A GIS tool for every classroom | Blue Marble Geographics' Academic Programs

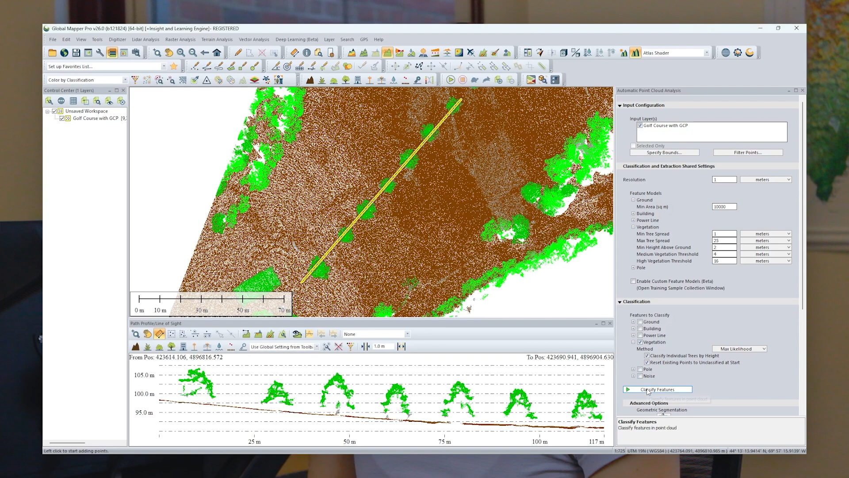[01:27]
Mapper and I'm targeting where all the trees currently are and then spaces where they could be implemented as well.